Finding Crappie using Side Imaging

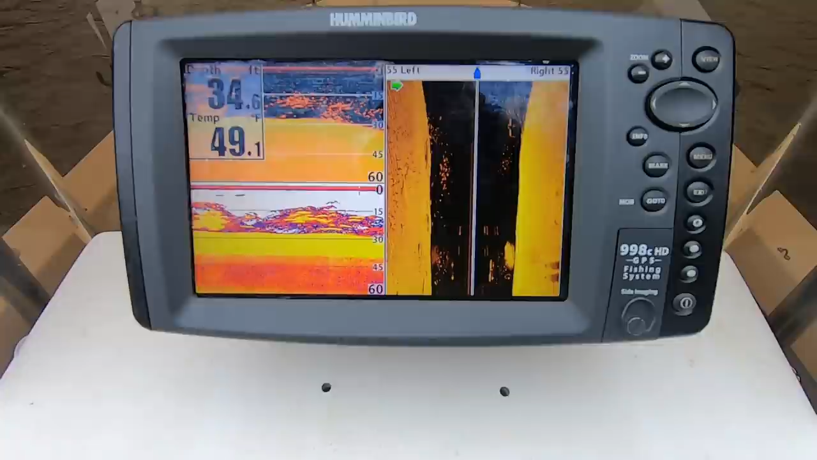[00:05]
On screen: water 49.1°F
oh yeah that's what you like to see when crappie fishing
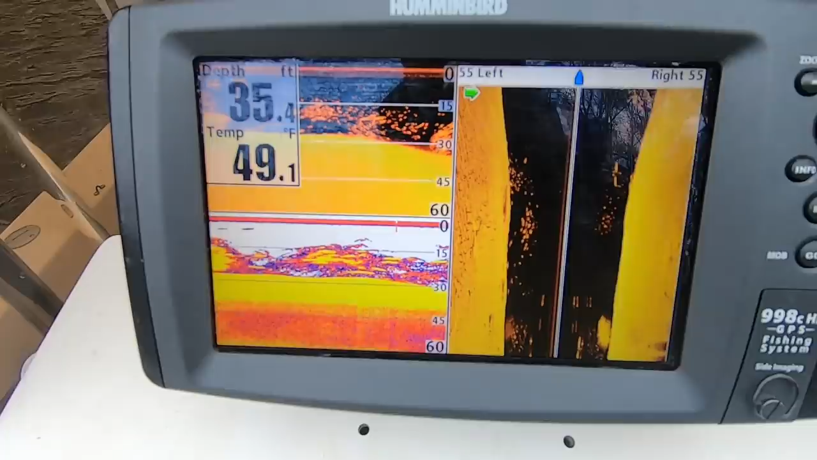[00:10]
On screen: depth 35.4 ft, water 49.1°F
what's going on guys brooks clearwater crappie today we're talking about side imaging for
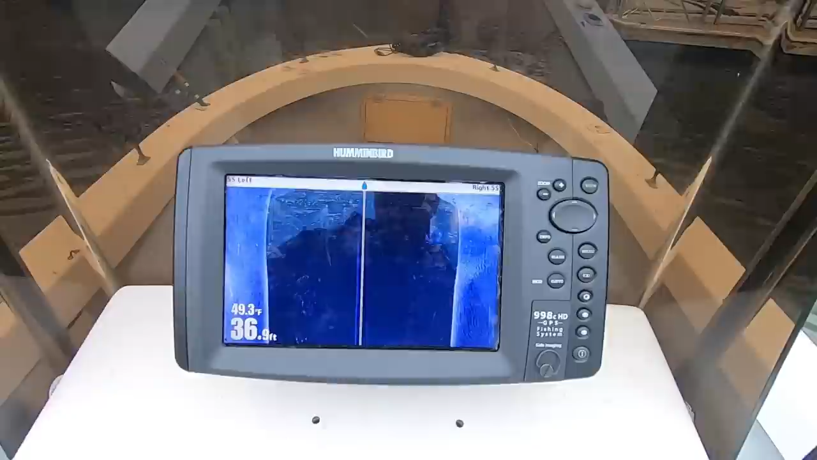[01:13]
On screen: depth 36.9 ft, water 49.3°F
there are so many fish so much bait in this river channel right now there goes some brush right there it's actually got some fish on it but we're concerned with this dock and these fish in this dock all
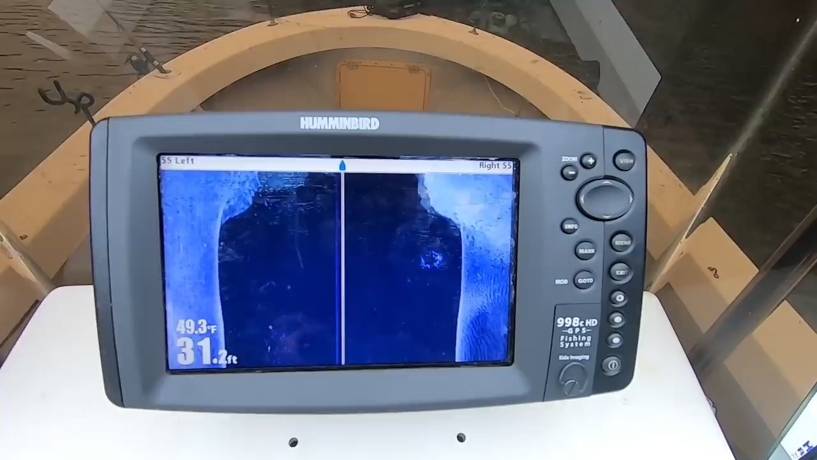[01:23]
On screen: depth 31.2 ft, water 49.3°F
right now i'm using my trolling motor i have my chart speed set on
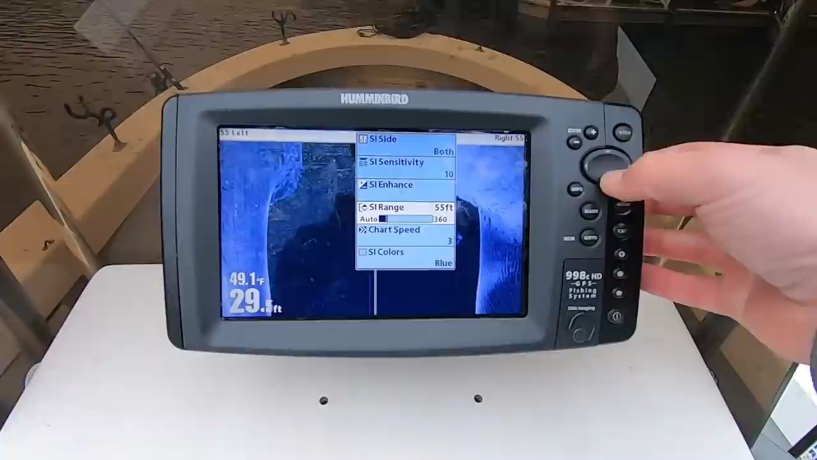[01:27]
On screen: water 49.1°F
three i found it is going to show up the clearest possible picture for these older
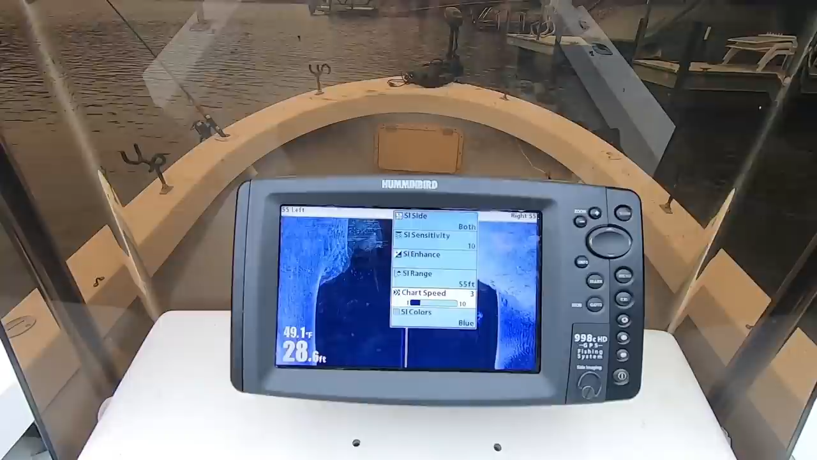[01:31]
On screen: water 49.1°F
hummerbirds set on three using your trolling motor some people you say use two or one i found the fish
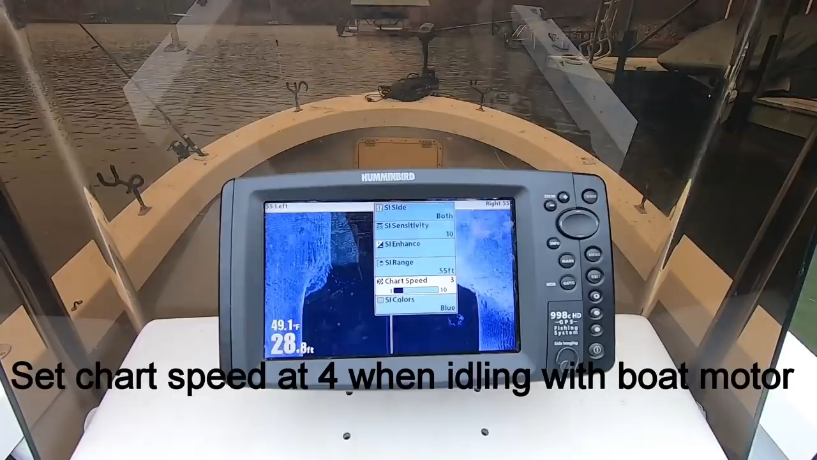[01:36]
On screen: water 49.1°F
show up better on three so chart speed set on three sideman drain set on 55 sensitivity
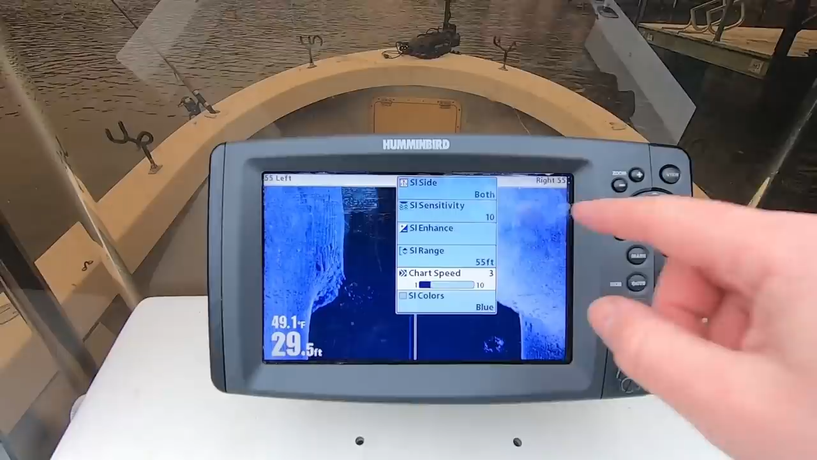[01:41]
On screen: depth 29.5 ft, water 49.1°F
set on 10 just a basic startup right here there's the dock with the boat
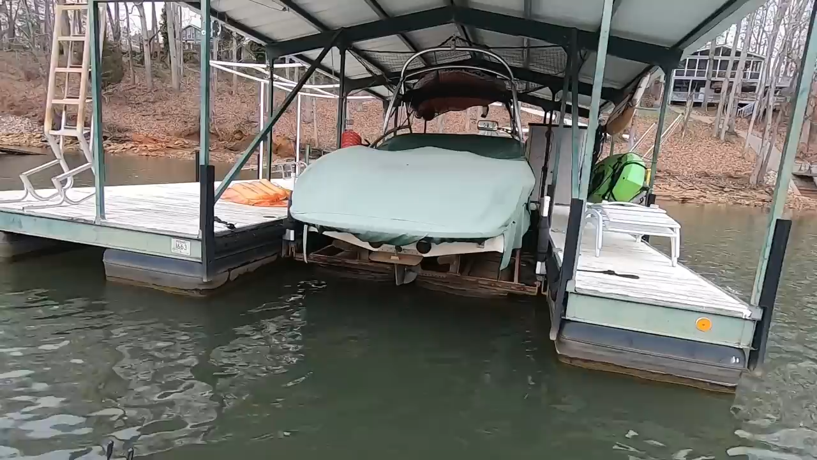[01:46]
lift in it i'm riding about six feet away from the dock right here
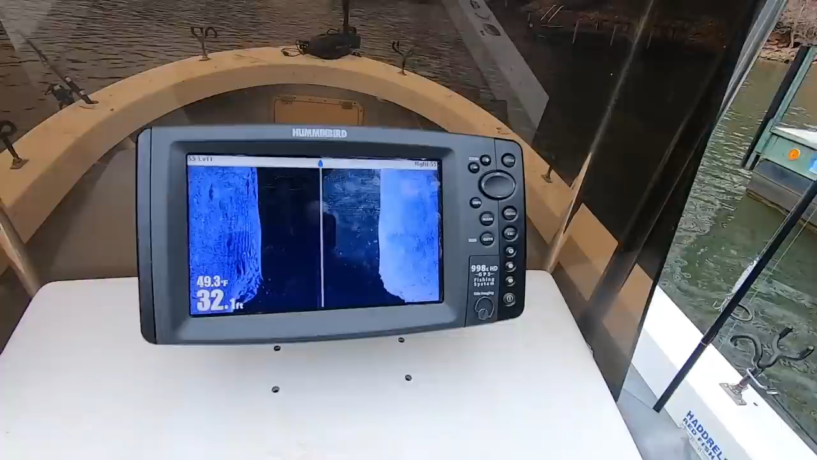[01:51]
On screen: depth 32.1 ft, water 49.3°F
there's the fish they are directly under that boat lift right there
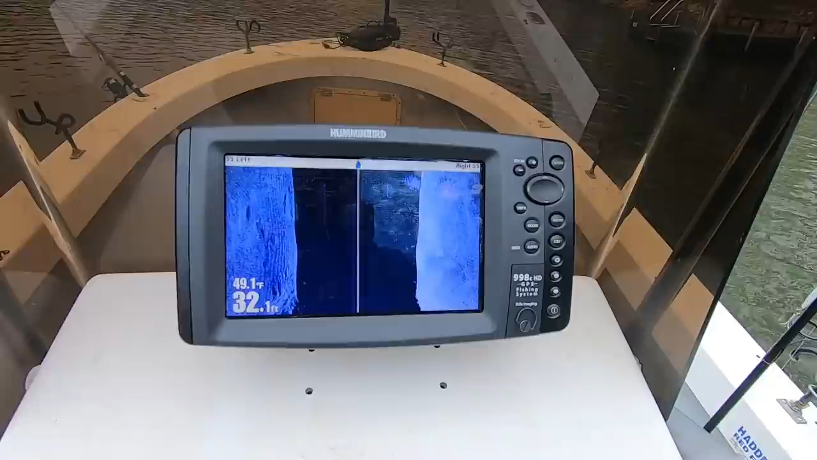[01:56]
On screen: depth 32.1 ft, water 49.1°F
dead giveaway that's fish there's a shadow that is off the
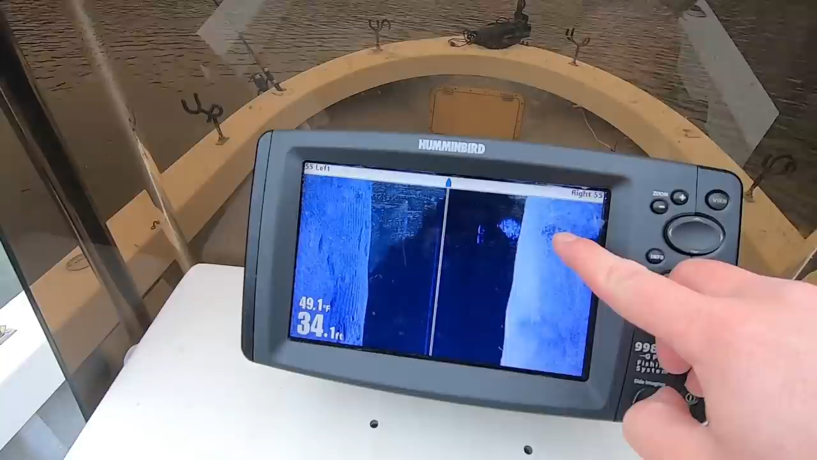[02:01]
On screen: depth 34.1 ft
bottom those fish are not connected to that shadow that lets me know they're up in the water column
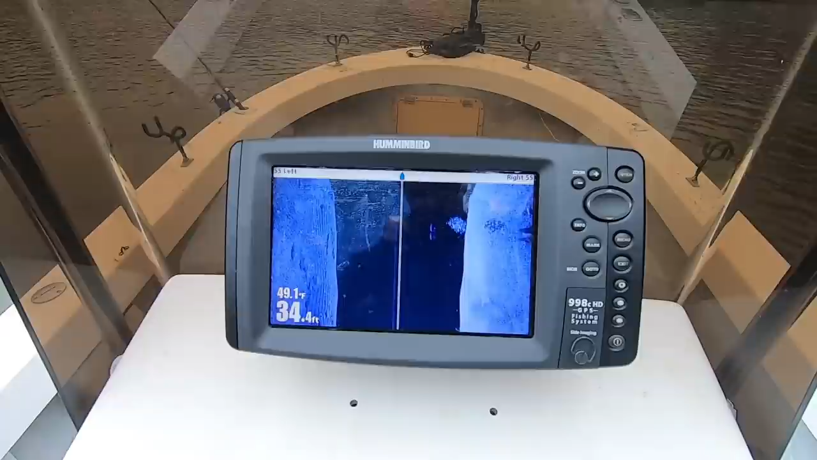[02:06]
On screen: water 49.1°F
these fish if they were on the bottom those fish would be
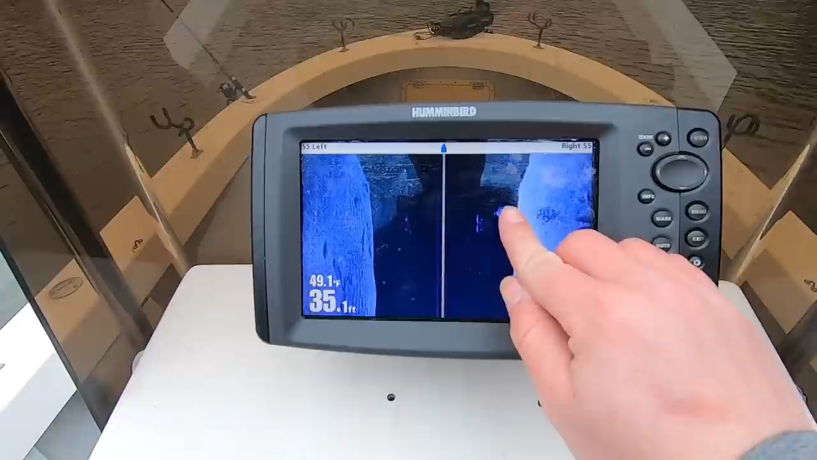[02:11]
On screen: depth 35.1 ft, water 49.1°F
connected to those shadows so since i rode by closer it shows up in this what i call the void right here
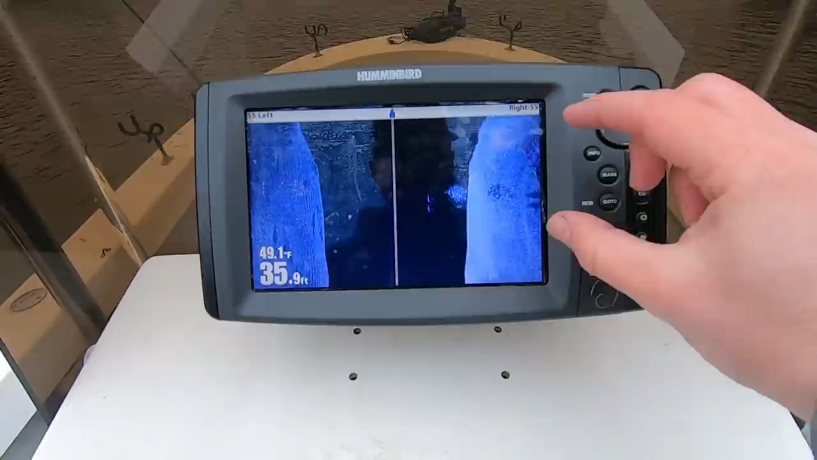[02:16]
On screen: depth 35.9 ft, water 49.1°F
i know some of you said i can't see fish it shows up in that black area that's distinct like
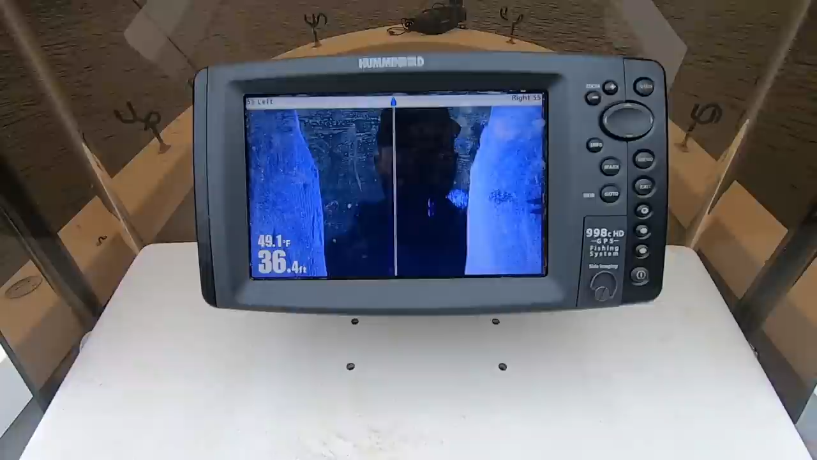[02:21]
On screen: depth 36.4 ft, water 49.1°F
that well the reason why is i rode by that dock really close now
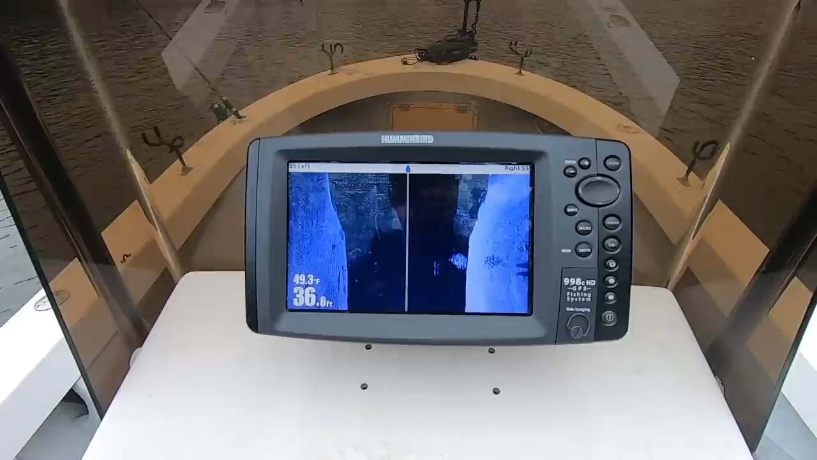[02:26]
On screen: water 49.3°F
we're going to ride by further away and show you what those same fish look like further away all right we're about to make our second pass by this dock we're going to go a little